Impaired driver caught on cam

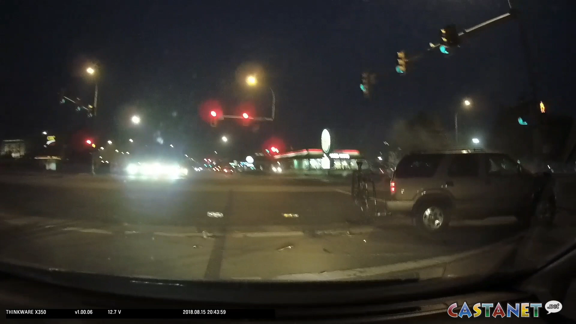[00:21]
The witness who captured the dash camera video says they watched as a man stumbled out of the Chevrolet Blazer. An investigator at the scene detected strong signs and symptoms of the driver which led them to believe his ability to safely operate the vehicle was impaired by alcohol. The driver was taken into police custody and transported to the Kelowna RCMP detachment. Corporal Jesse O'Donoghue says the man provided samples of his breath and was in excess of the legal limit.